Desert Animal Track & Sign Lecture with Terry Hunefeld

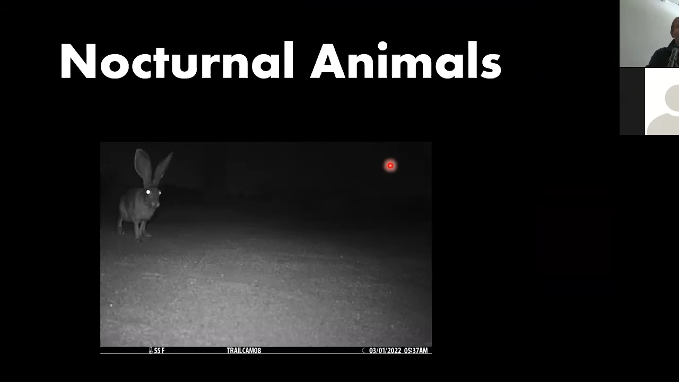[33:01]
that many of these animals that you'll never see during the day, or you seldom see during the day, that are out at night, we'll take a look at their sign. And we have to start at the bottom of the food chain.
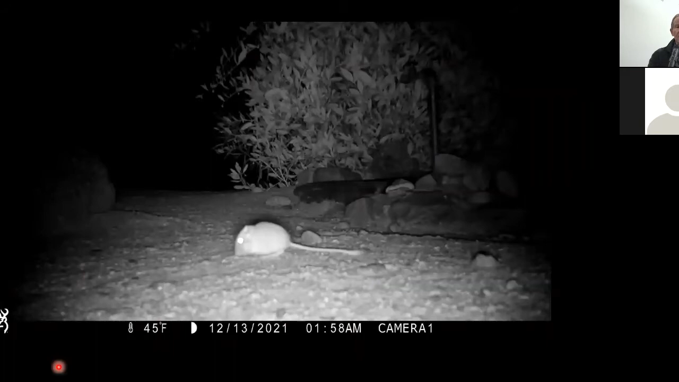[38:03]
Well, trust me, he's out scavenging seeds. Oh, there he goes. Look at him. So he's gathering seeds as fast as he can, put them in his pouches so he can get back in his burrow and not get eaten, right? That was in my backyard. So look at that cheeks.
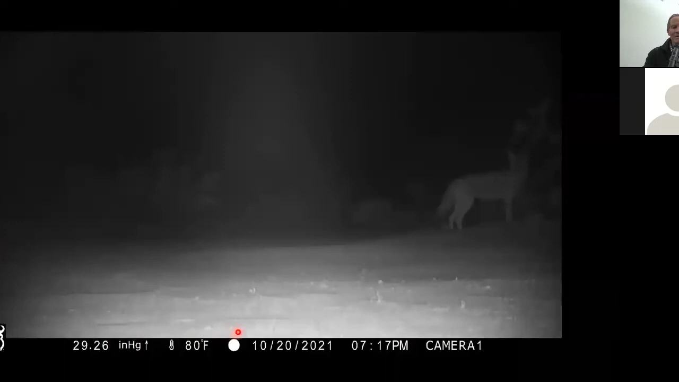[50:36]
If I double click it. Nope. That's the coyote. And the coyote tracks look a lot like dog tracks.
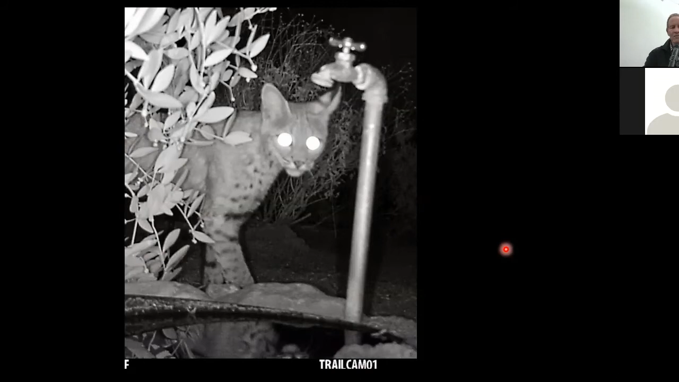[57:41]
This is one I have in my backyard. I have four big water pans with faucets next to them that I fill up with water every day for the birds. And I attract bobcat and coyote regularly to those pans of water.
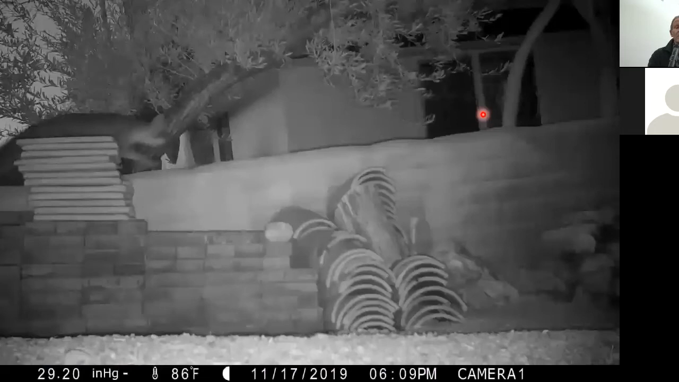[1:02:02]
This is one. I wonder how I got that first one to play and not this one. Anyway, this is in my backyard. This is my backyard, the fence. And here he is coming across and he's real twitchy because A, he's by our house, and B, there's coyotes around at the water drips. So he's real twitchy. Where over here, I have him down in the narrows by a drip,
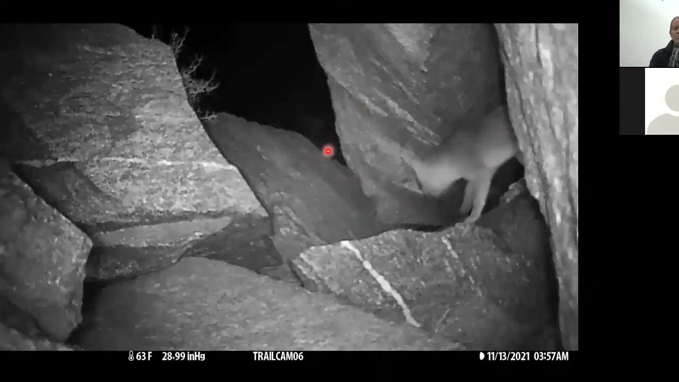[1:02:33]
and he's in the riprap there, and there's no predators around because he's in the protection of the riprap, and he's completely at ease. So because they're always in fear of being eaten, they're very twitchy compared to other predators. And they have the most beautiful round little tracks.